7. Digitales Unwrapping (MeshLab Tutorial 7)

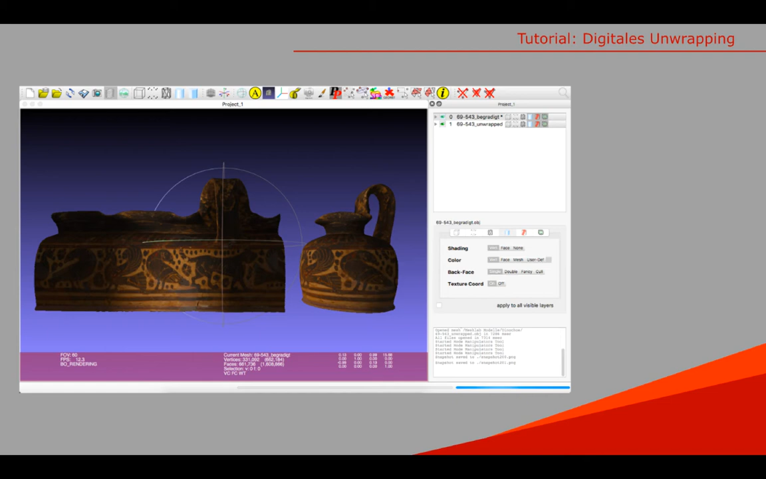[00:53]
Neben der hohen Maßstabstreue hat dieses Verfahren den Vorteil, dass die Farbinformationen, die beim Scan mit aufgenommen werden, exakt übertragen werden.
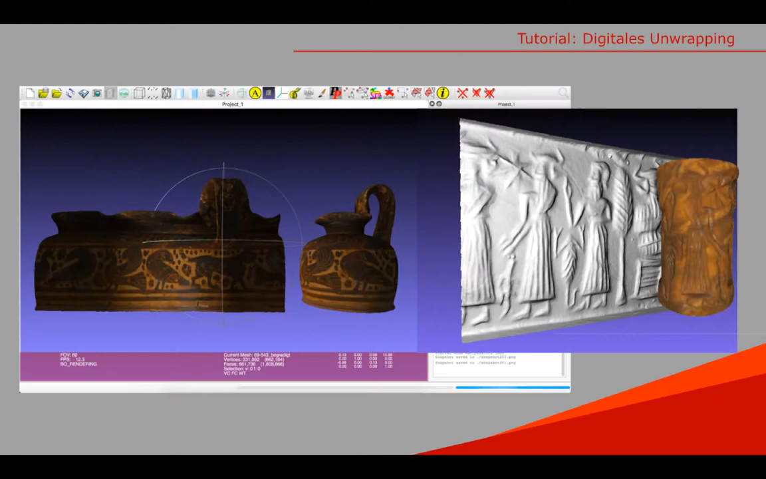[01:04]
Zudem sind Negative, wie beispielsweise der Abdruck eines Rollsiegels, im Fall einer eingravierten Oberflächengestaltung mit nur wenigen Schritten darstellbar.
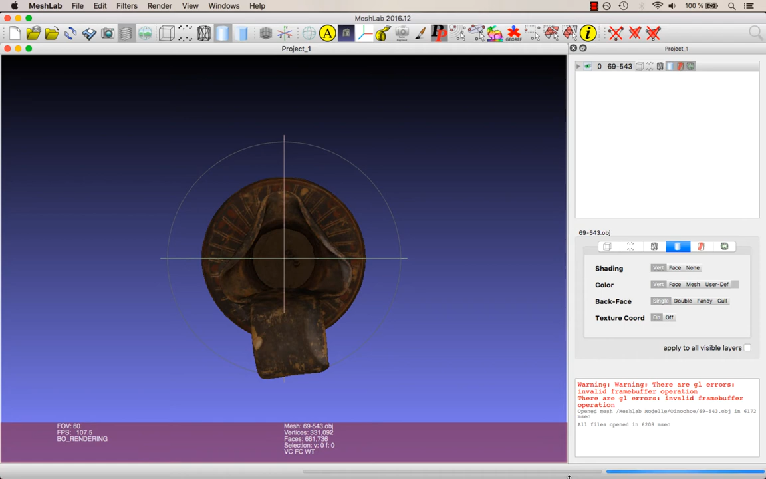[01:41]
Als erstes müssen wir das Modell der Weinkanne neu orientieren, um eine zuverlässige Abwicklung zu erhalten. Dafür öffnen wir unter Filters den Unterpunkt Normals, Curvatures and Orientation und dort Transform,
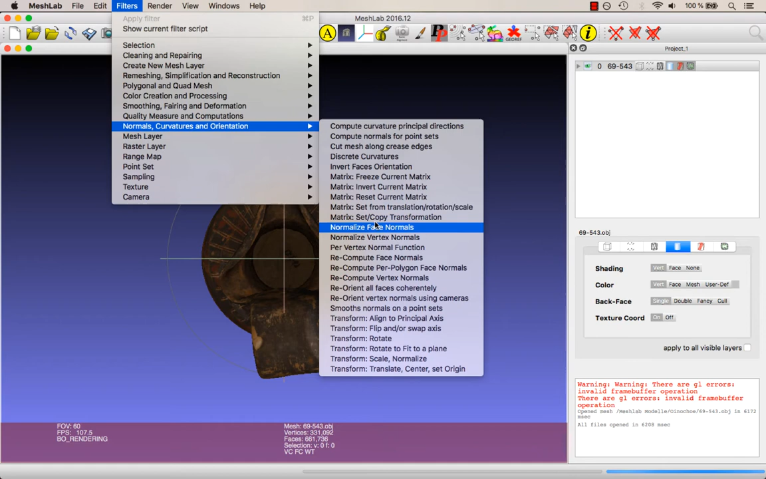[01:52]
Rotate und aktivieren außerdem die Ansicht der Achsen mit einem Klick auf das Koordinatensystem-Icon. In MeshLab ist die Abwicklung der Oberfläche an der Y-Achse ausgerichtet. Das Objekt wird also sozusagen entlang der Y-Achse aufgeschnitten und aufgeklappt. Daher muss das Modell so ausgerichtet werden, dass die Oberfläche, die frießartig abgewickelt werden soll, parallel zur Y-Achse verläuft.
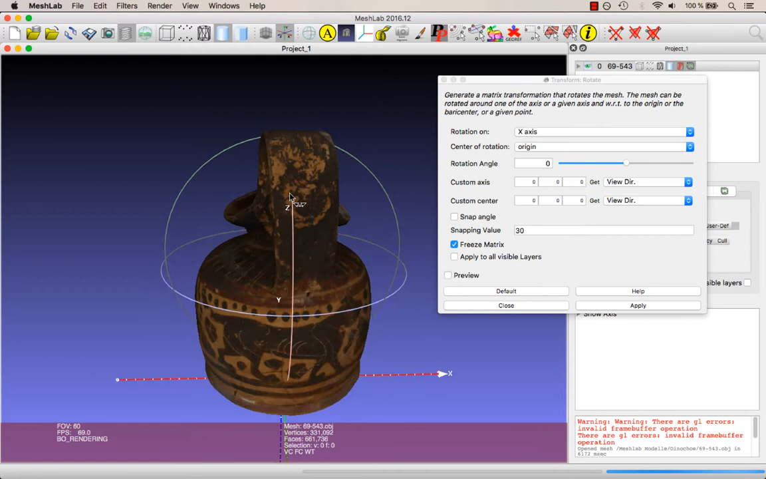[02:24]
In unserem Fall wollen wir den Gefäßkörper abwickeln. Wir drehen das Modell um 90 Grad auf der X-Achse. Wir achten darauf,
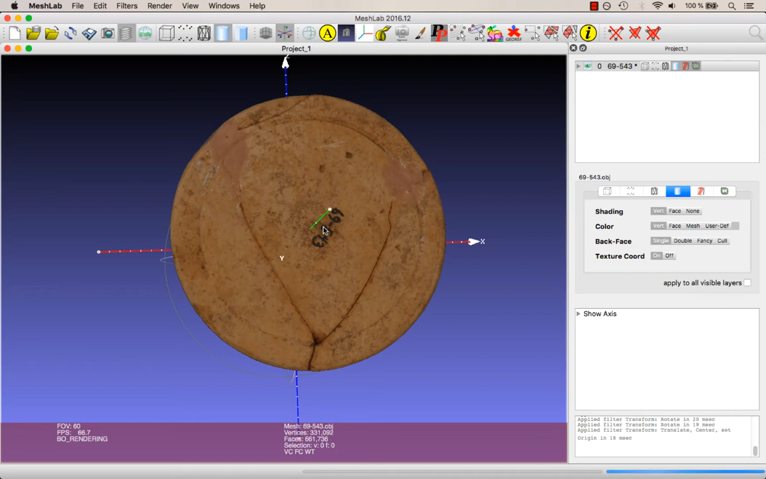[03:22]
Die Y-Achse verläuft durch den Objektmittelpunkt und die Oberfläche kann im nächsten Schritt abgewickelt werden. Dafür wählen wir im Menü unter Filters, Smoothing, Fairing and Deformation und dort Geometric Cylindrical Unwrapping. Es öffnet sich ein Fenster, in dem wir anhand von Gradzahlen den Bereich des Meshes auswählen können, der abgewickelt werden soll. Da wir die ganze Oberfläche abwickeln wollen, lassen wir als Wert bei Start Angle 0 und bei End Angle 360 eingetragen und klicken auf Apply.
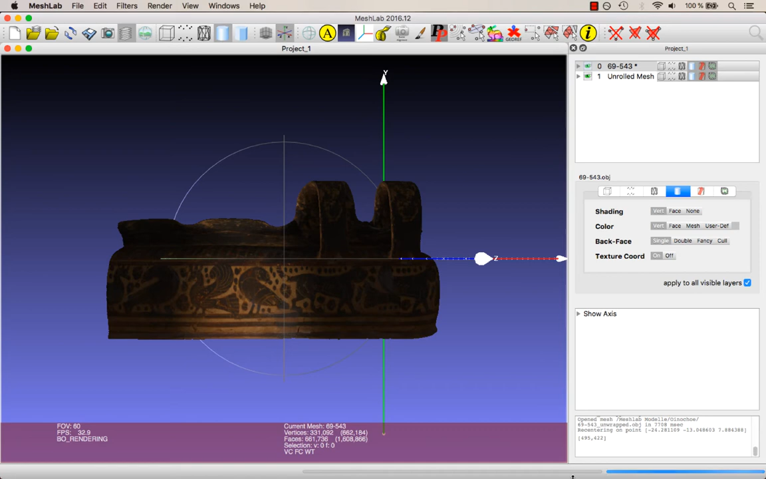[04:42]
lässt sich abschließend durch Ein- und Ausblenden sowie Drehen von Eunochohe und Abwicklung bewerten.
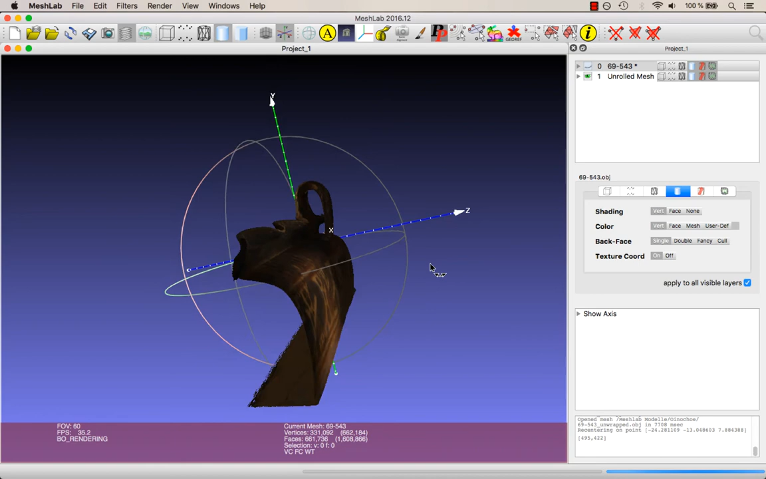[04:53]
So lässt sich beispielsweise überprüfen, ob wir die Eunochohe korrekt an der Y-Achse orientiert haben und die Abwicklung daher gleichmäßig und eben verläuft.
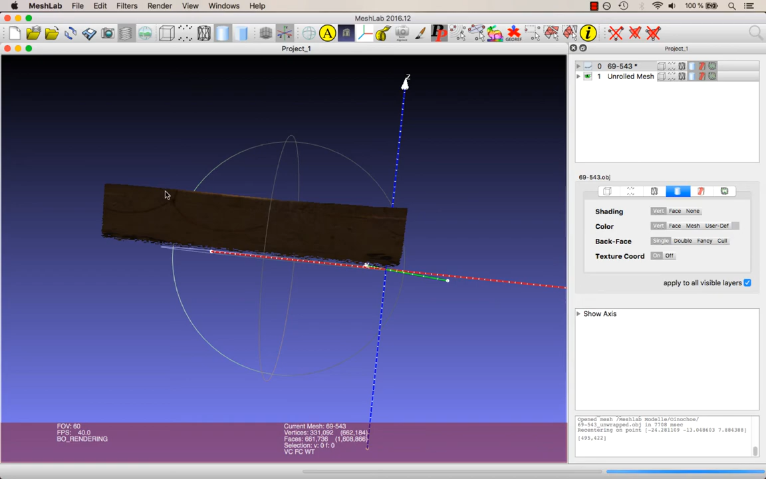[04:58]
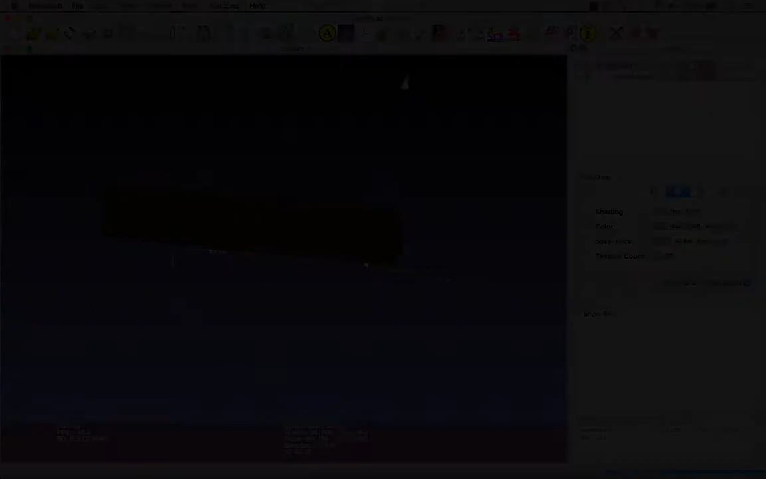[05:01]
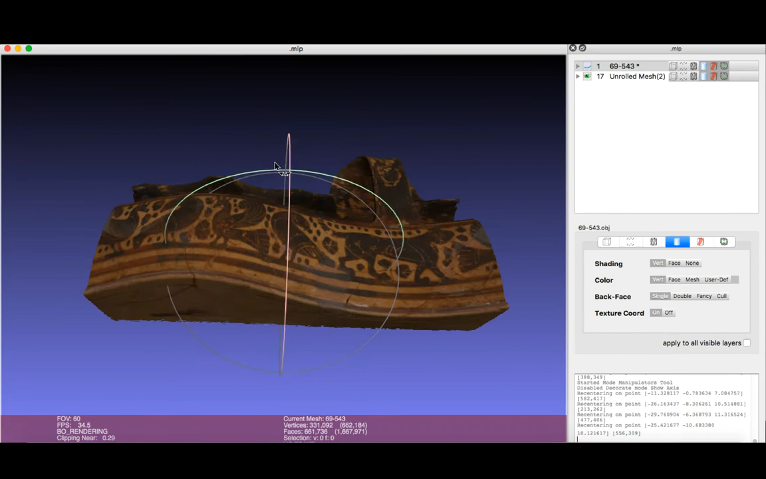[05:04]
Sollte die Y-Achse zum Beispiel nicht exakt gerade durch den Objektmittelpunkt führen, kann das Ergebnis der Abwicklung auch sehr uneben, schief oder gewölbt aussehen.
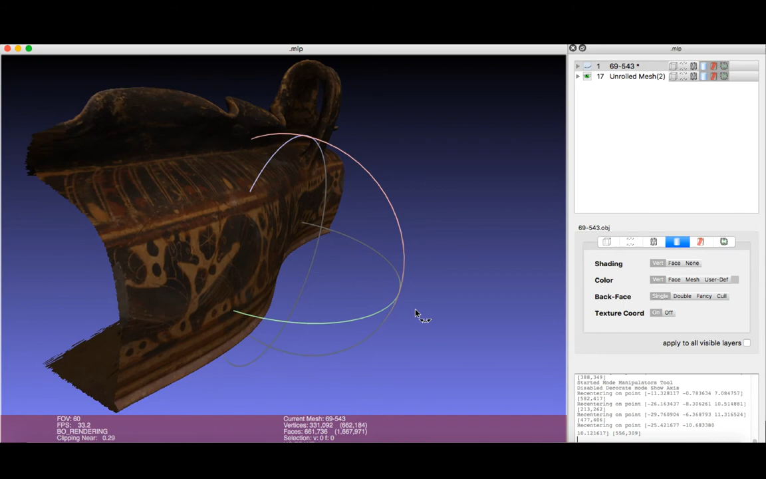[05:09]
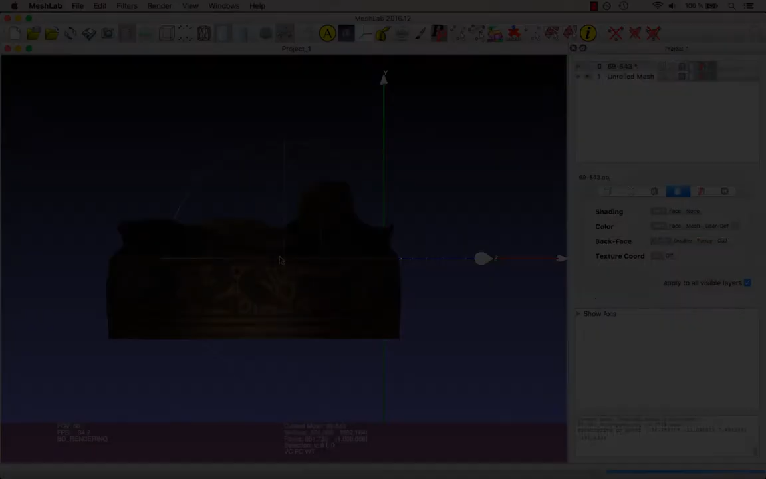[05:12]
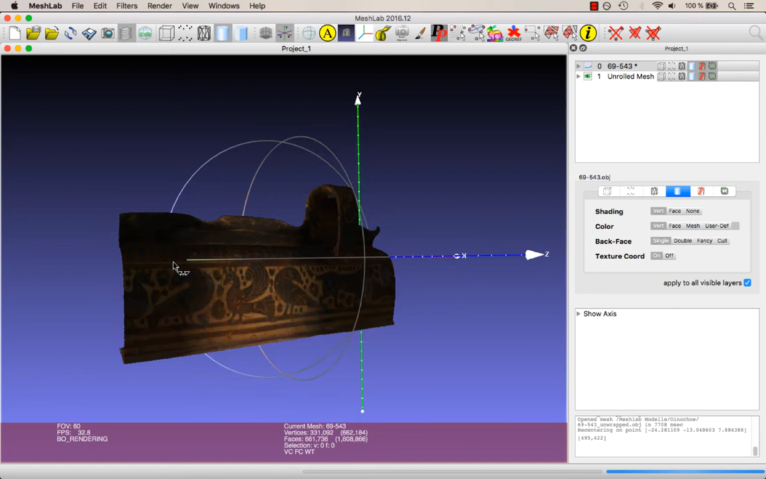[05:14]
Auch bei unserem Modell fällt ins Auge, dass nicht die gesamte Oberfläche auf eine Ebene gebracht wurde, sondern noch immer viele Wölbungen zu sehen sind. Dies liegt allerdings nicht an einer schiefen Ausrichtung, sondern daran, dass Körper mit zusammengesetzten Krümmungen nicht ohne weitere Bearbeitung abgewickelt werden können. Für eine Abwicklung in MeshLab eignen sich daher vor allem geometrisch einfache und symmetrische Objekte, wie zum Beispiel Zylinder.